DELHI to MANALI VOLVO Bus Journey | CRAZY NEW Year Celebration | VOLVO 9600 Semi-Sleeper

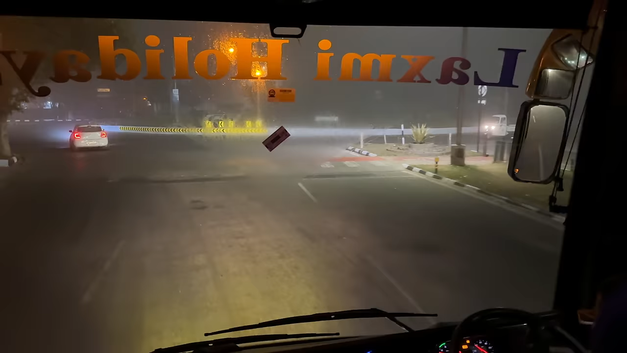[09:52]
जहां पे हुई हमें फ्यूलिंग की दिक्कत क्योंकि सारे पंप में ड्राइवर आंदोलन की वजह से तेल खत्म थे।